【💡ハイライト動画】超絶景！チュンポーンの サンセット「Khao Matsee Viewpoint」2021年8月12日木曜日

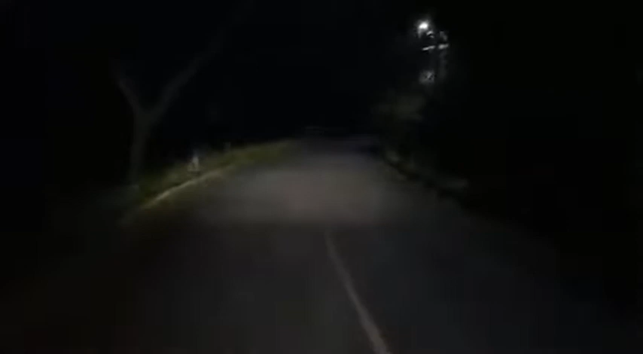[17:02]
危ないあかんあかんあかん急いっちゃ急や